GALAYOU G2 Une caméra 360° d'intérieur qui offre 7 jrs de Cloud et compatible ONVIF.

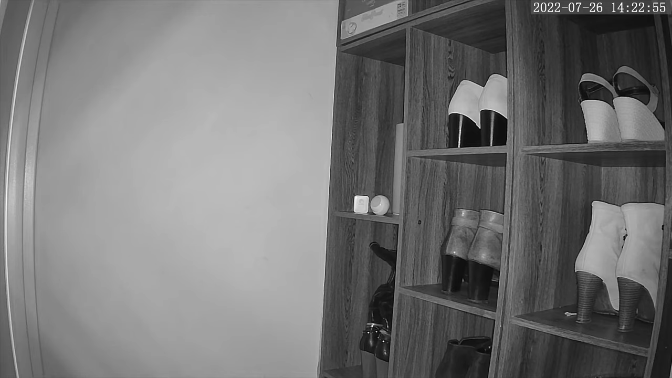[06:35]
Allez, pour terminer, un petit test concernant la vision nocturne. Alors ici, je suis dans mon placard. C'est le seul endroit où il fait complètement noir.